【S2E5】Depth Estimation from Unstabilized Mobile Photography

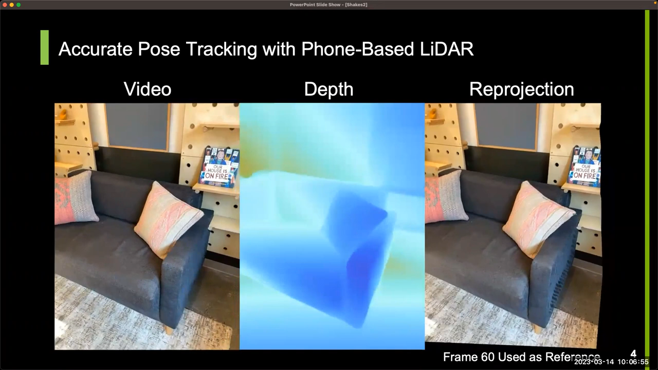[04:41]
you can walk around the NGU campus to the hallways, come back, and you'll have like the SLAM system is great. Like you'll have a seamless loop. It'll know exactly where the phone is at all times. It's awesome. Like again, phones are nuts.
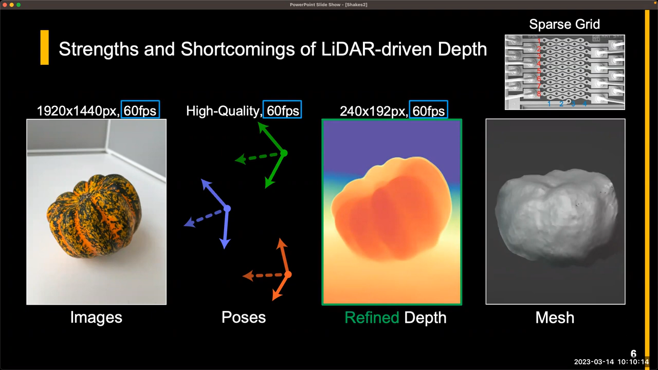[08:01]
Sort of the evolution of these like imaging pipelines has gone to a point where like we can get high frame rate data. We're kind of just still spewing it out one frame at a time. Each of these frames is calculated basically independent of each other. And we're not actually using that temporal information. But the cool thing is that when you are taking pictures of stuff. Oh, sorry. We wrote an app to take pictures and stuff. Very fun.
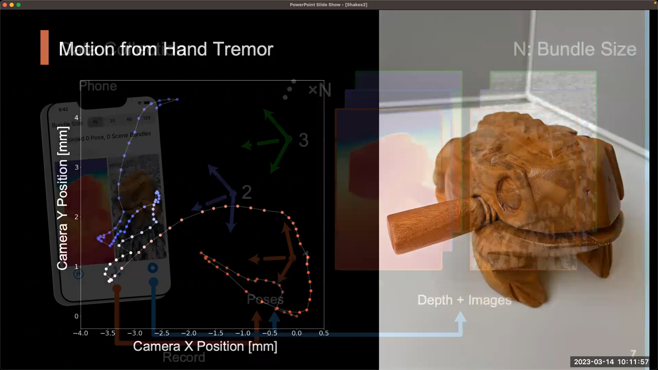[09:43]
So if you take something like an Apple live photo, so this is like a three second capture of stuff, your viewpoint changes a little bit.
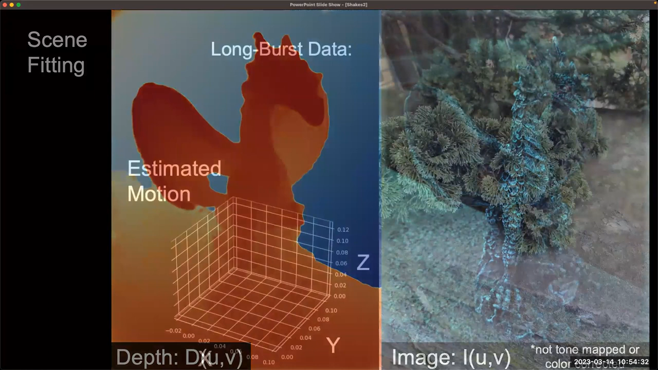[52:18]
And again, the key term here to the thing that I brought up earlier is over, over parametrization. We are trying to find one depth map. So one 2D depth thing, one 2D image thing that explains all of the data that you have in your, your long two second video capture, essentially. So you can't represent, you can't, you can't represent this video capture as multiple frames anymore. It's represented as one frame that's moving in space. This is my favorite one.
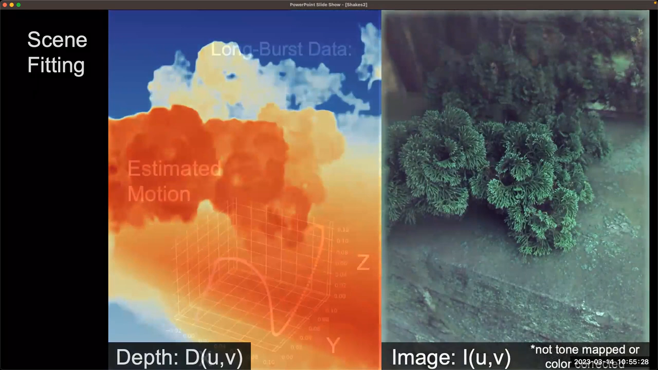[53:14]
So you see at the beginning, we have a very, very bad model. Blurry, awful. Nothing makes sense. And then we find one sort of camera and depth model such that everything makes sense. Yeah. So, so everybody take the photo.
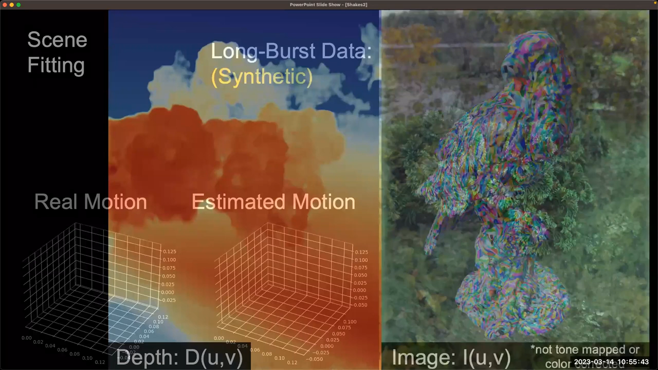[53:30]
So you can take a view or just take one photo. So to make, so the input data is this, is this shaky brain.
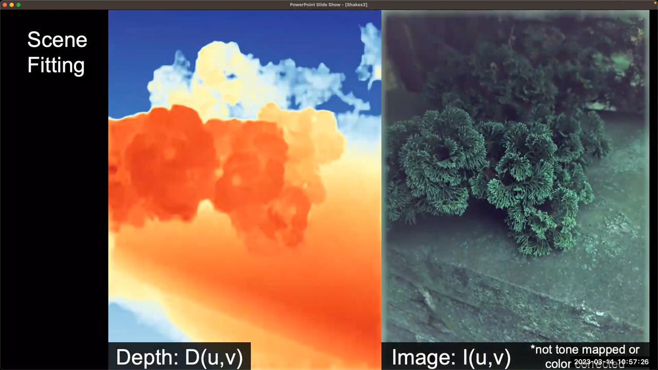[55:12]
which is very fast for this field and extremely slow for actual products. So take that as you will. And then I did some blender simulation to make sure that the things that we are, we are calculating are somewhat reasonable.
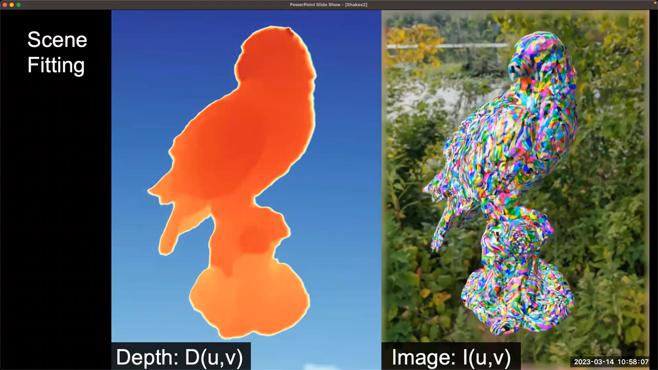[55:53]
I don't really know what happened, but they'll, they'll branch, branch. And this is a great emphasis. Like, um, you can look at the supplemental of this paper. Um, this is a great, uh, sort of demonstration of geometric depth recovery versus learned depth recovery. If you ask a machine learning algorithm to tell you what the depth of this thing is, it will kind of cry in the corner because this is not reasonable. This is, there's no training data that looks like this. Uh, if you, so if you do try to do like single image depth reconstruction, it does not know what, what this thing looks like.